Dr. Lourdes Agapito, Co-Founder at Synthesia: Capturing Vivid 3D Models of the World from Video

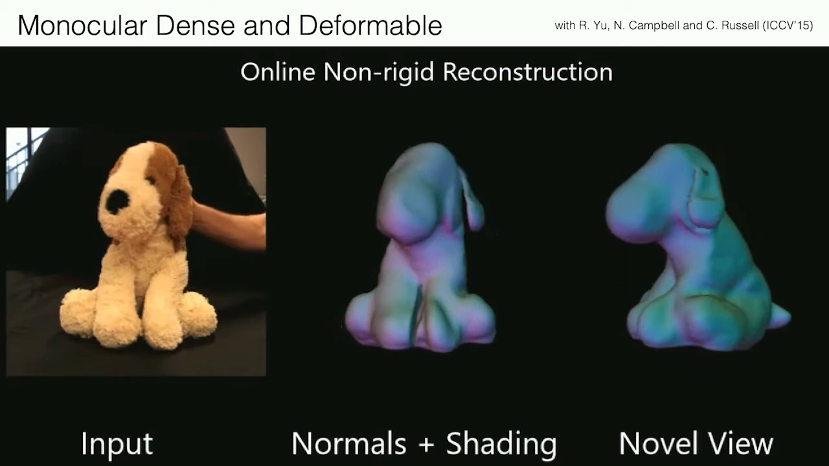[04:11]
This is work that we published in ICCV a few years ago, where the input here is just a single video.
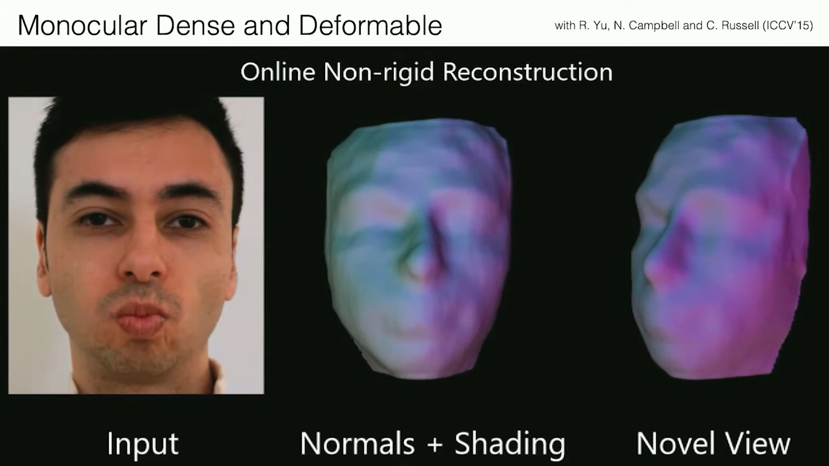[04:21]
It can be of any object, you can see it here on faces, but you know, we can also use other deformable objects.
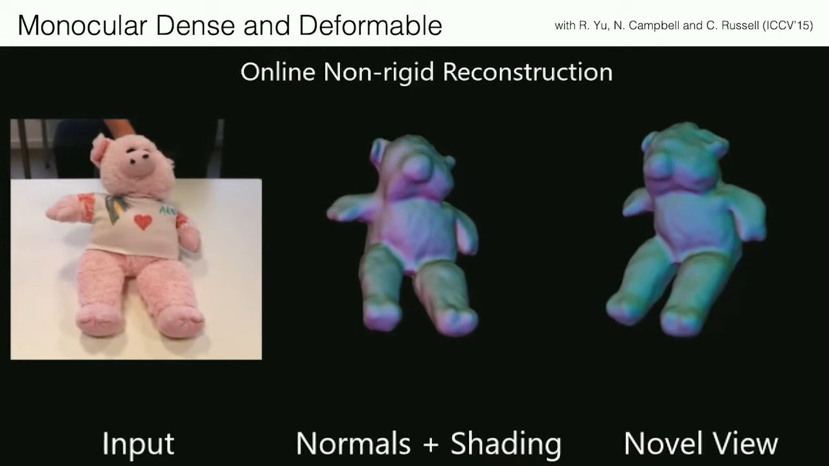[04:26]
We have a single video as input, and we're producing detailed geometry. So you can see here that we can reconstruct a hand, we can reconstruct toys, we can reconstruct lots of different non-rigid objects.
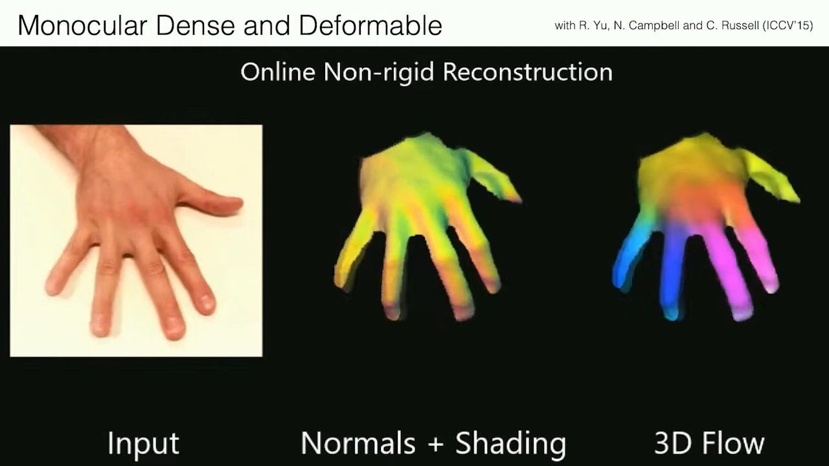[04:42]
And this is the kind of level of detail that we can get in our models. So this for this way, we're using model based tracking techniques.
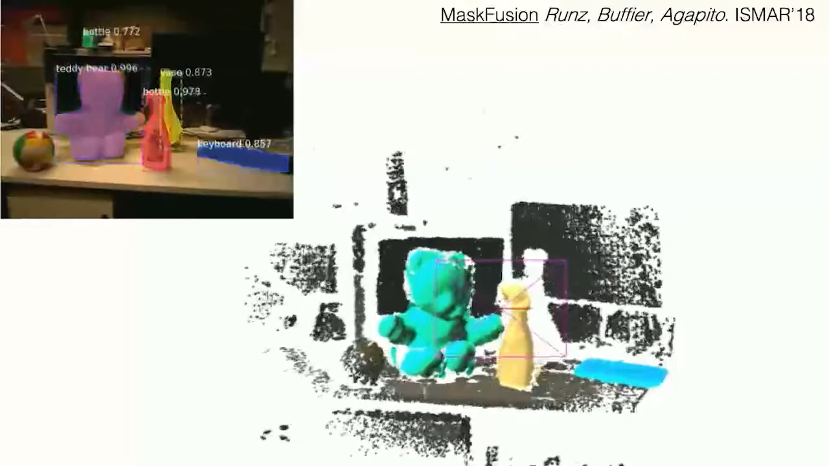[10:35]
So here we're taking an RGBD camera, this has a depth channel,
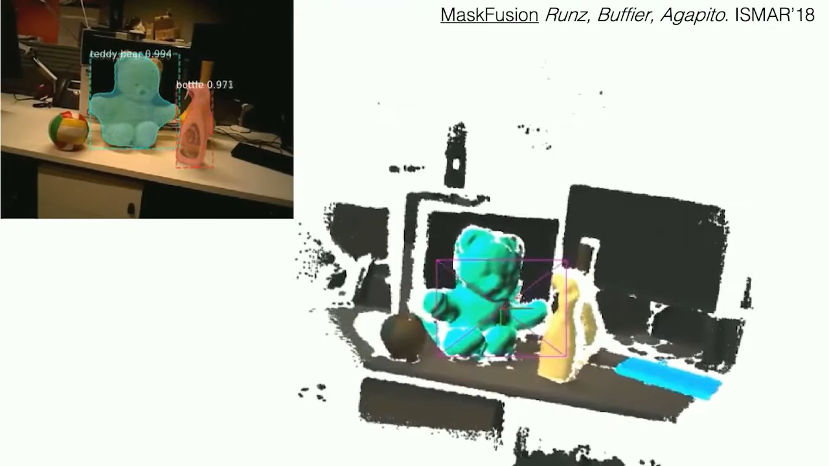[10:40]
we're moving the camera around, and we are reconstructing the whole scene,
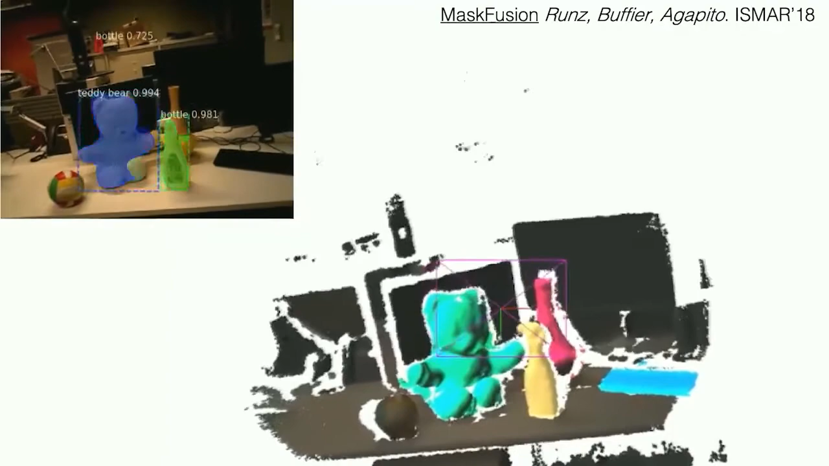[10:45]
we're associating semantic labels with the objects, and we're cementing them from the background.
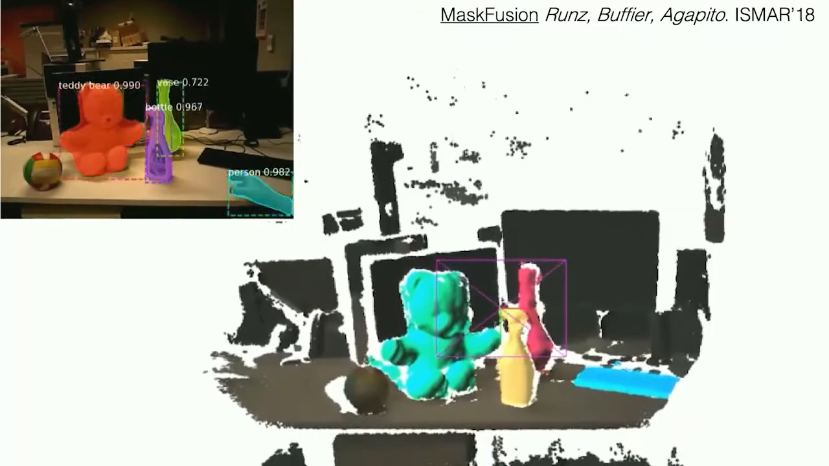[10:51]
So now we can see a reconstruction at the level of objects.
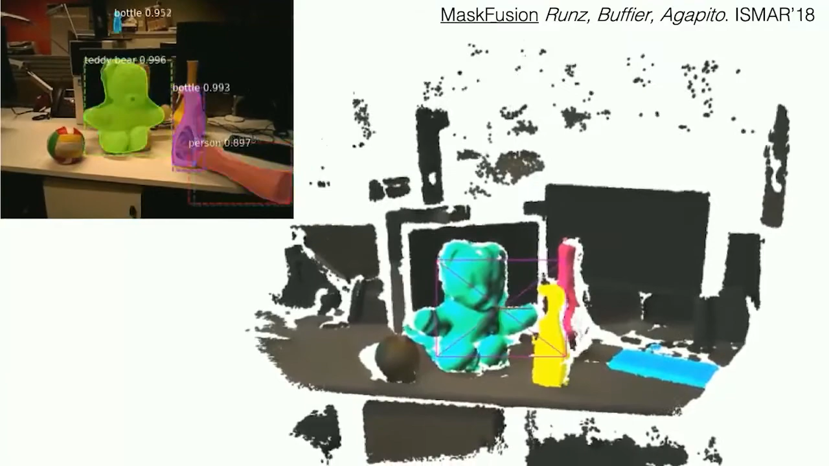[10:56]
So you can think about this as semantic SLAM, so we are adding some semantic information about the objects to the 3D reconstruction.
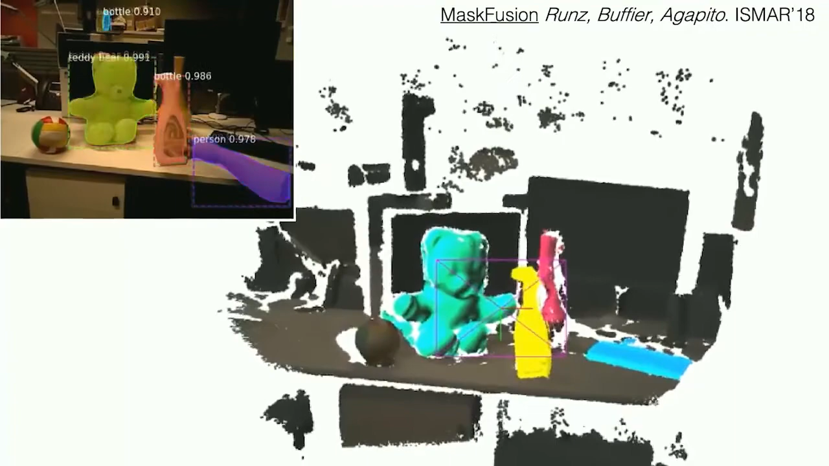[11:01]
So of course now, you know, we could potentially in the future, you know,